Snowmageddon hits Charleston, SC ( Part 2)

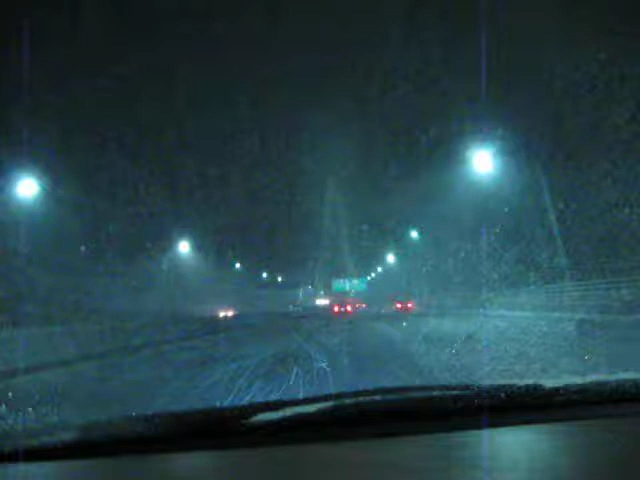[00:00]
Oh, cool. Look at the lights, Nikolai. Look at the beam of lights on the bridge. What? Look at the beam of lights. See it? Wow. Wow. We're right on top of it. Wow. It's so snowy.